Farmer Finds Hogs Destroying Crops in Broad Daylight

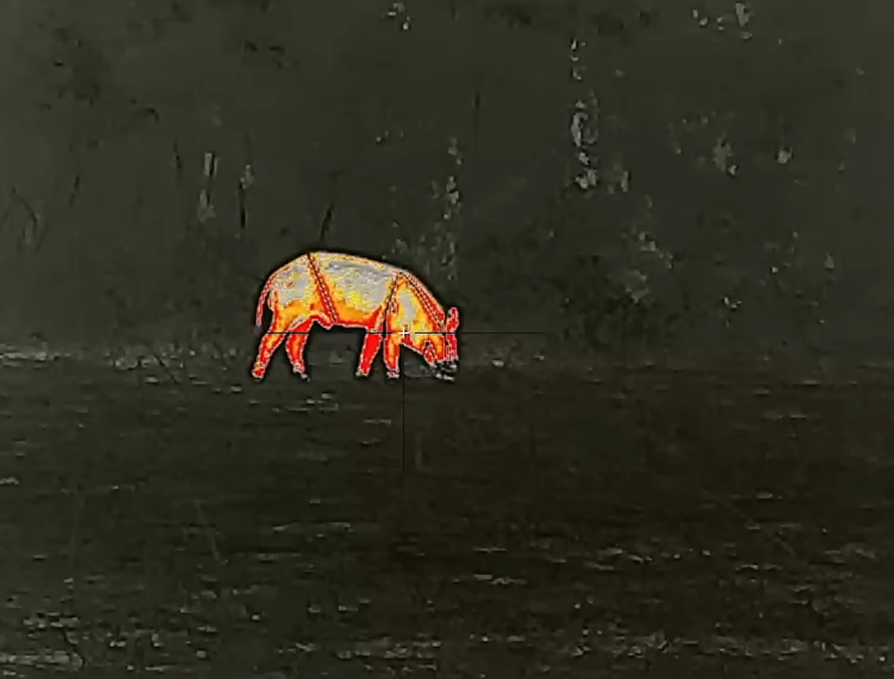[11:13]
Hey, what you got there, bud?
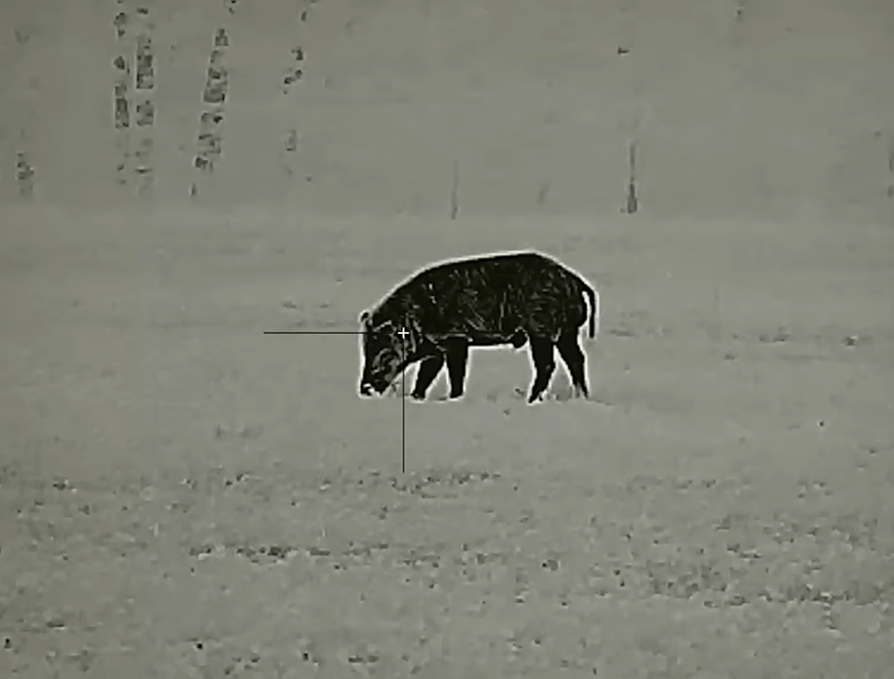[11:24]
Hey, what you got there, bud?
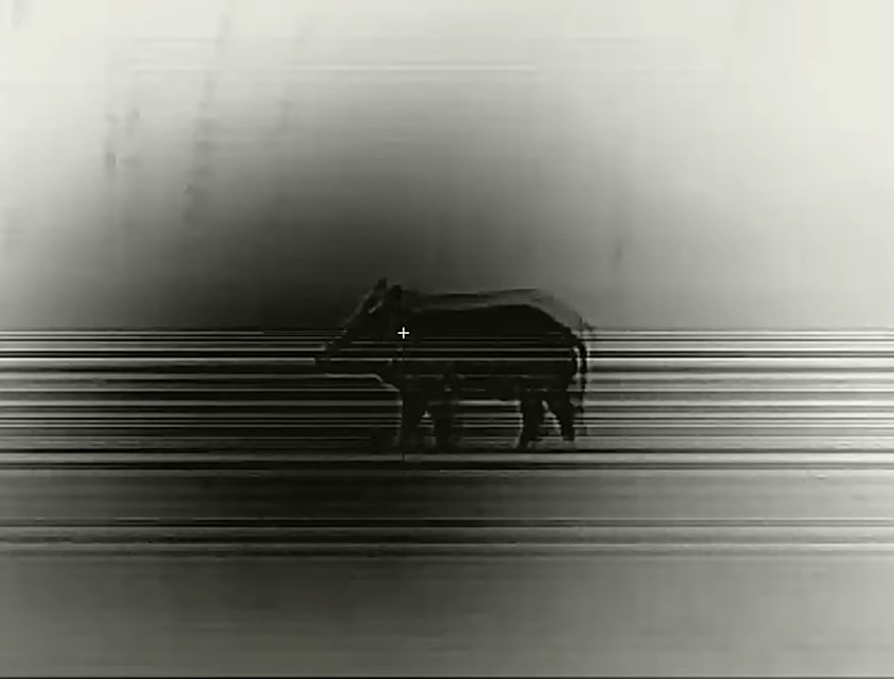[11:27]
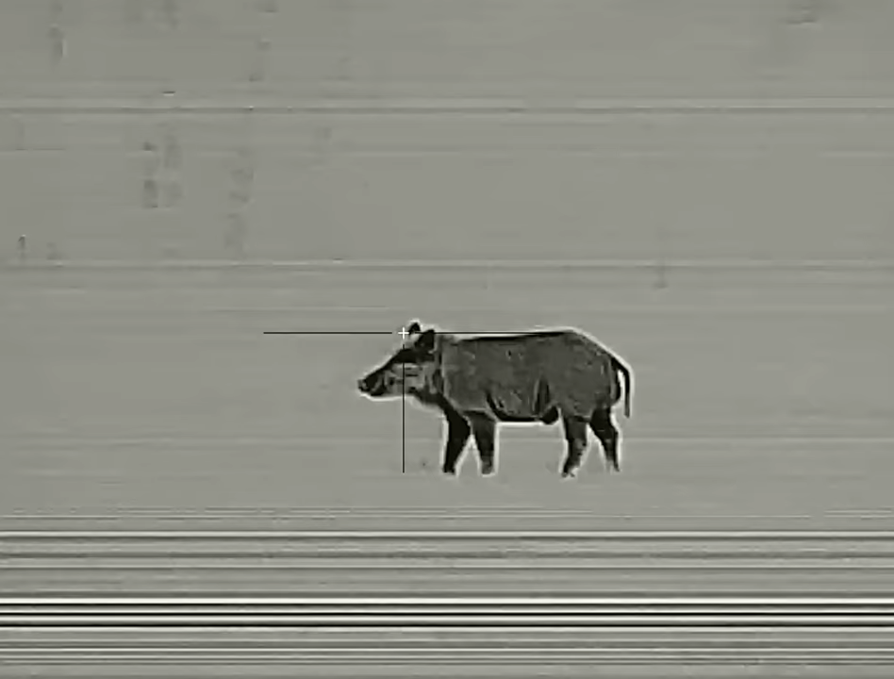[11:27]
Hey, what you got there, bud?